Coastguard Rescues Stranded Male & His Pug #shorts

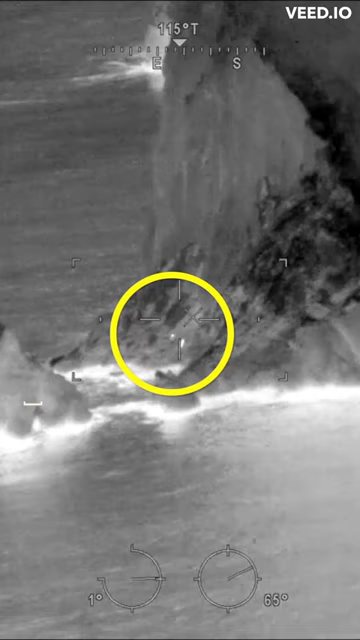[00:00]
HM Coast Guard have released some footage of the moment when a man and his dog, who were cut off from the Tide, were rescued.
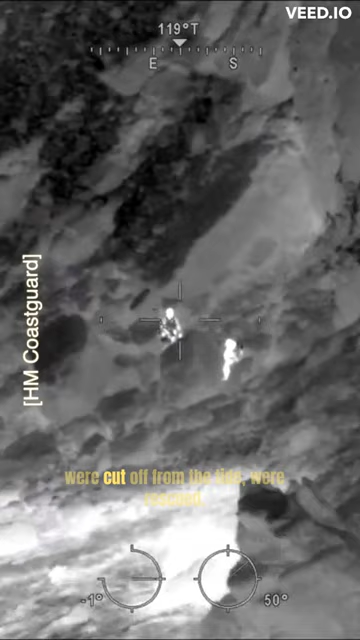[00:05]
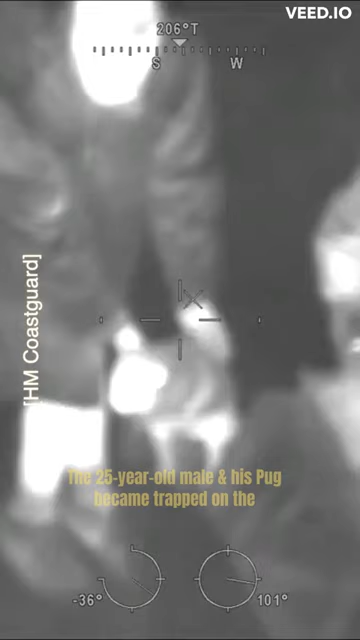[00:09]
The 25-year-old Mao and his pug became trapped on the
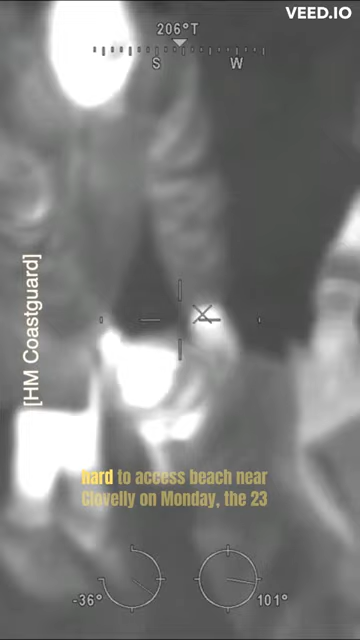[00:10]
hard-to-access beach near Clovelly on Monday the 23rd of January,
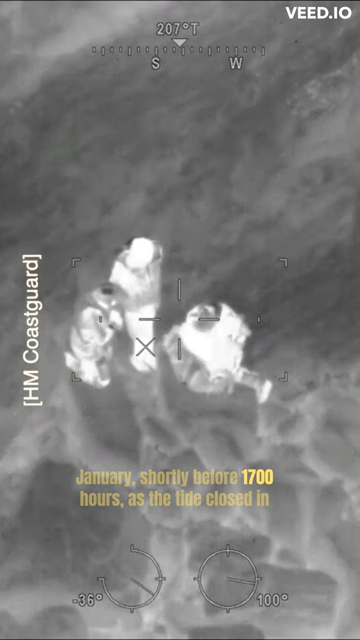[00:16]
shortly before 1700 hours, as the Tide closed in around him and cut him off from safety.